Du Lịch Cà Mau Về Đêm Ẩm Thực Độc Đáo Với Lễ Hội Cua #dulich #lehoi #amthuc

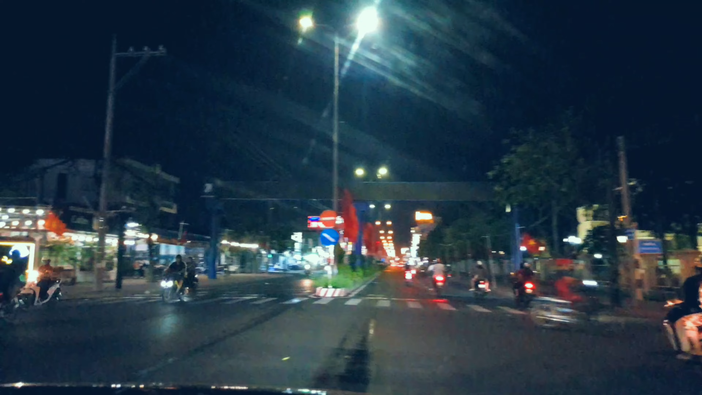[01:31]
cùng trải nghiệm những cái dịch vụ bên trong của thành phố Cà Mau thì thực sự rất thú vị mọi người ha. Wow, có nhiều quán cà phê nhơ ha mọi người. Rất thú vị ha.
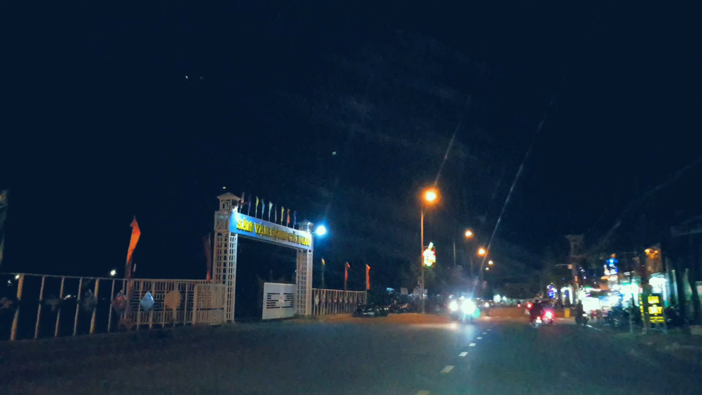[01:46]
Mình đang di chuyển qua bên tay trái của mình đó là sân vận động Cà Mau mọi người. Thì buổi tối thì sân vận động Cà Mau thì cũng khá vắng vẻ ha.
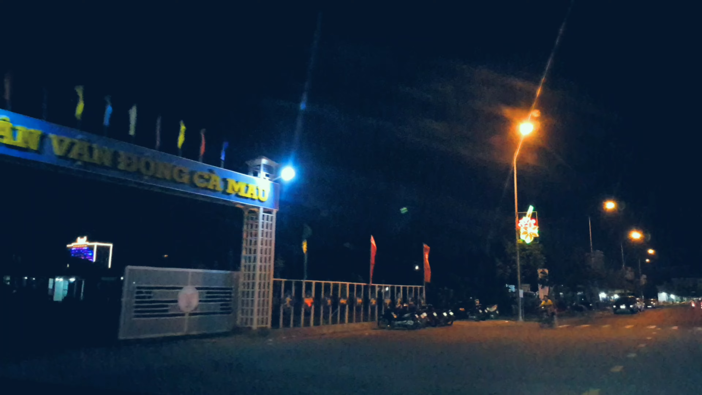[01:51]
Chỉ những cái cung đường bên tay phải mình đó là những cái quán nhậu nè, rồi những cái nơi gọi là cà phê,
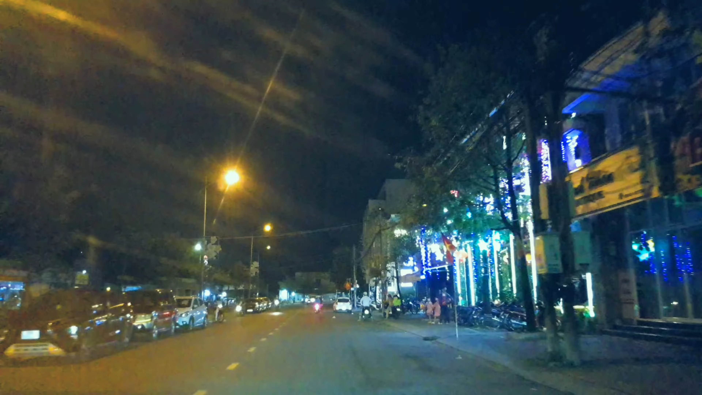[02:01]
nói chung là ẩm thực mọi người thì có vẻ đông đúc hơn ha. Thì mình vừa lái xe như thế này, rồi tập trung lái xe, rồi vừa đi vừa nói chia sẻ cho mọi người một
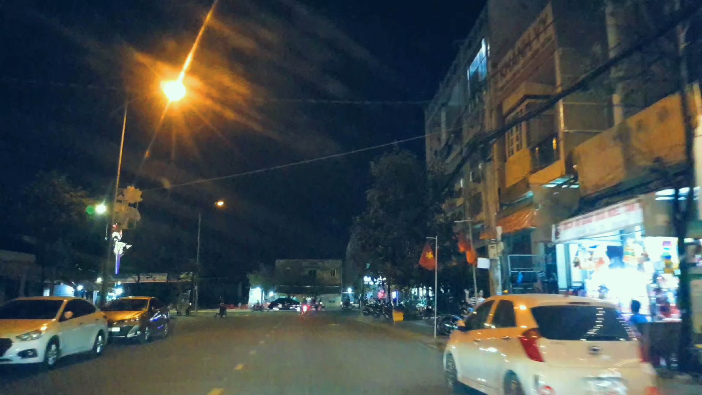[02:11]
vài cái góc ảnh thân thương những cung đường của thành phố Cà Mau mọi người ha. Bây giờ mình sẽ rẽ trái, rẽ phải mọi người ha. Rẽ phải.
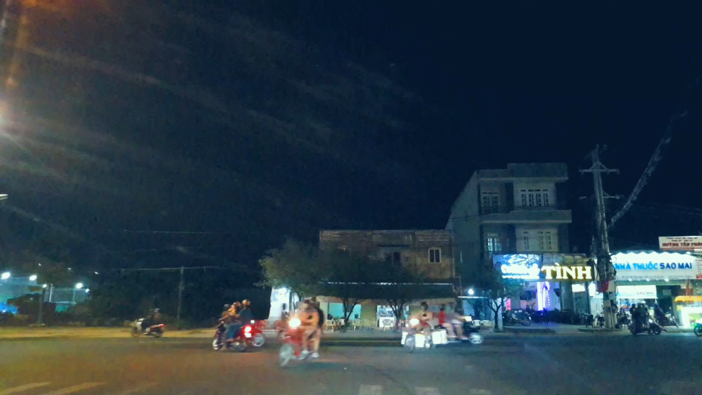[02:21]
Đây là góc đường Đinh Tiên Hoàng và Phan Ngọc Hiển mọi người. Mình đang di chuyển vào khu đang
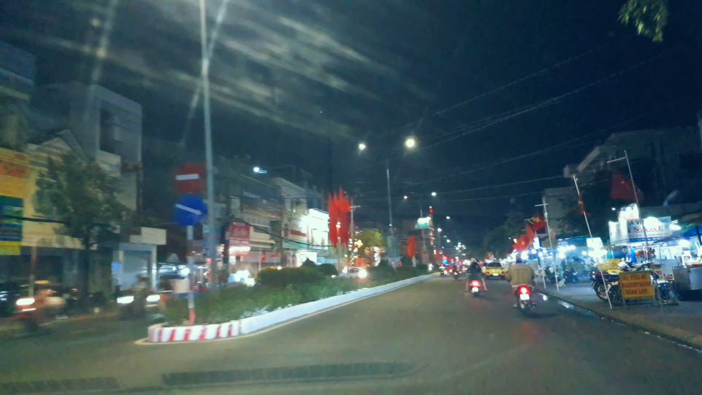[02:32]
có diễn ra lễ hội cua Cà Mau mọi người. Thì đây là lần đầu tiên khi mình đến với lễ hội cua ha. Đến với vùng đất mũi Cà Mau này cũng nhiều lần rồi, nhưng chưa có dịp để tham gia một cái lễ hội gọi là lễ hội cua bậc nhất của khu vực này. Phố lên đèn thì trông rất đẹp, phải không mọi người?
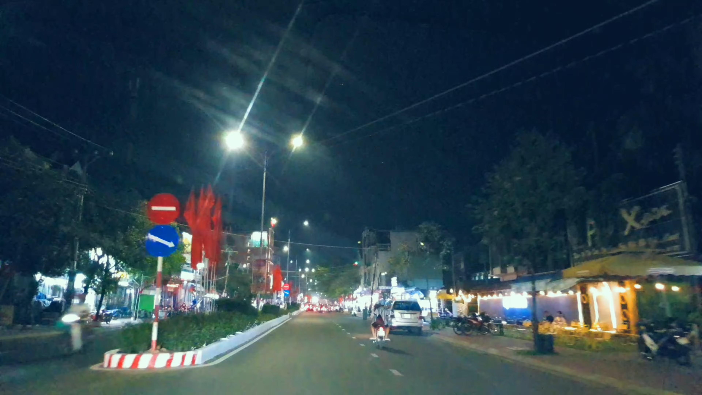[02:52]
Hy vọng tất cả mọi người cũng đồng hành với kênh du lịch và khám phá kênh Ken Vlog, video clip ghi hình về thành phố Cà Mau về đêm. Và đỉnh điểm mình đang di chuyển đến là khu vực vui chơi giải trí lễ hội cua Cà Mau mọi người ạ. Vị trí này là ngã tư đường Phan Ngọc Hiển và Nguyễn Trãi của thành phố Cà Mau ha mọi người. Rất là tắc bật.
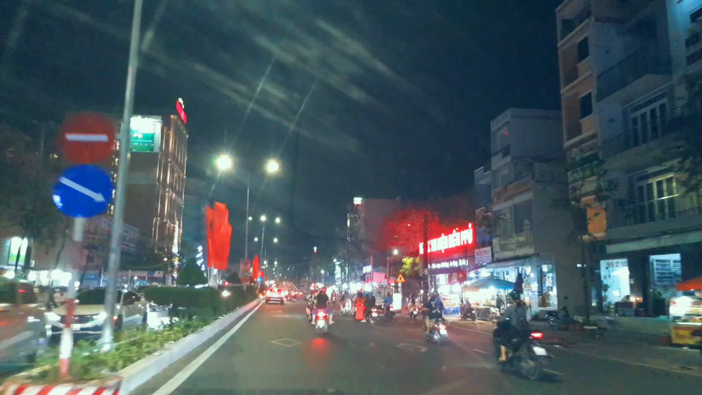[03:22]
Lượng xe du lịch ở các nơi đổ về đây mình thấy cũng rất là nhiều luôn á. Wow, nhiều xe ha. Xe biển số 69 thì cũng khá nhiều. Những cung đường rất là náo nhiệt ha mọi người ha.
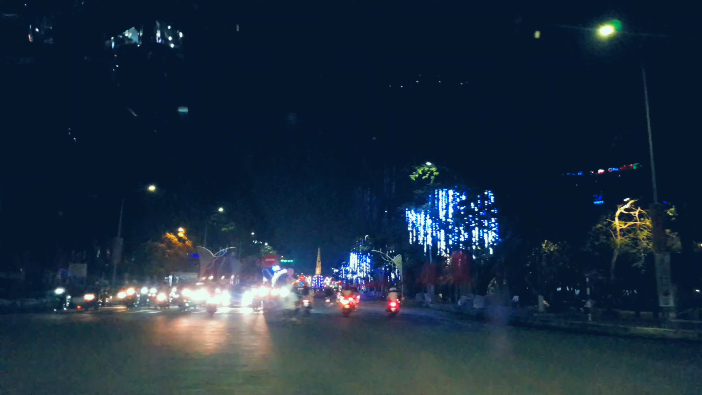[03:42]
Thành phố Cà Mau về đêm thì rất là đẹp mọi người,
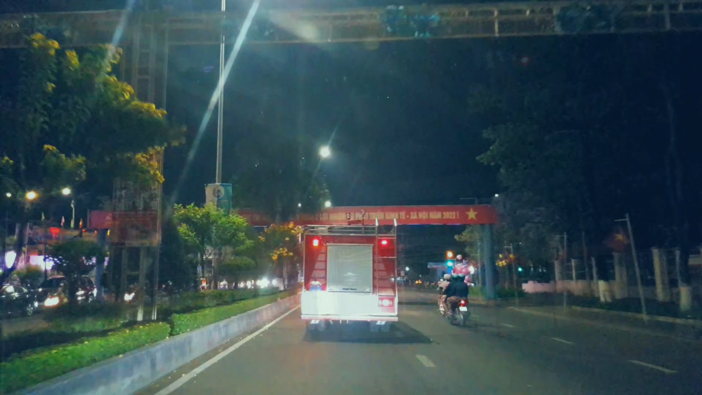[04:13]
Bây giờ mình sẽ di chuyển vào phía cung đường bên tay trái.
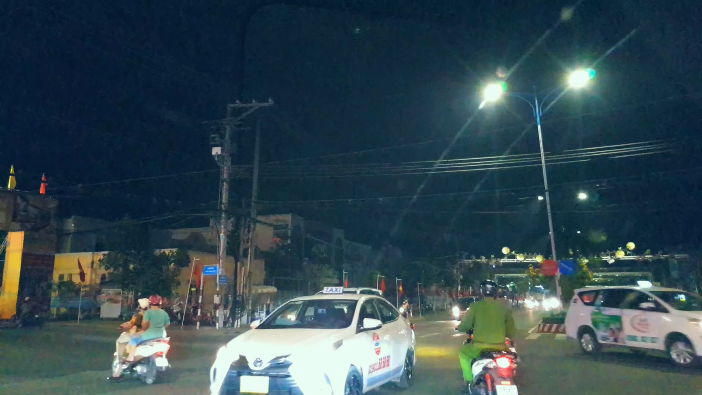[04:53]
đường Trần Hưng Đạo của thành phố Cà Mau mọi người. Ở đây mình thấy di chuyển tới đây mình thấy có cái cổng chào nè, lễ hội cua Cà Mau lần thứ nhất ha.